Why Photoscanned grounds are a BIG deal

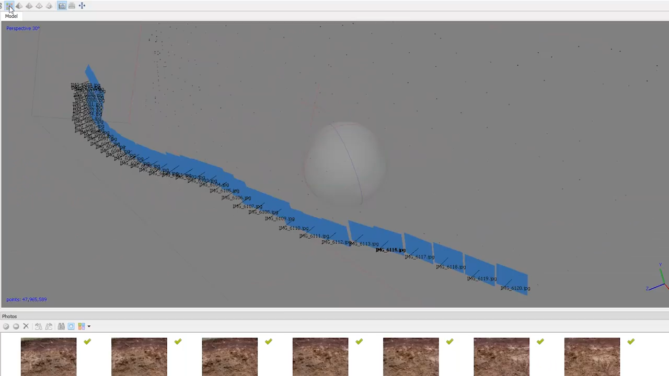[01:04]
It then uses software to find the shifts in perspective and calculate an exact 3D replica,
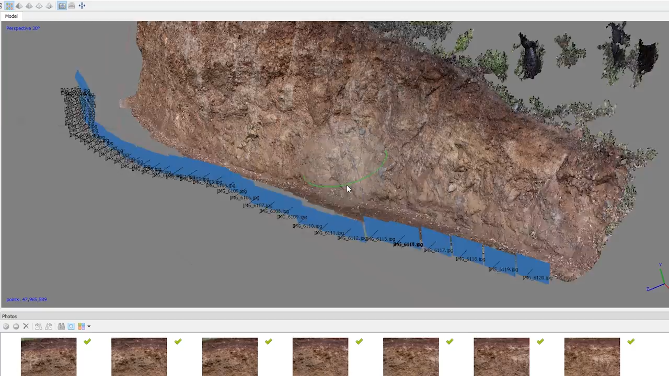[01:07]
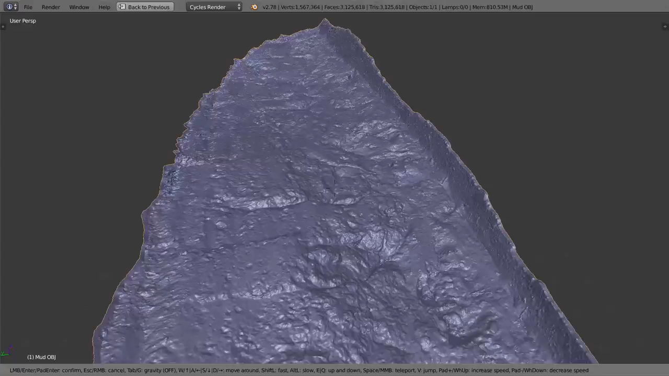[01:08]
creating displacement that's accurate right down to the millimeter.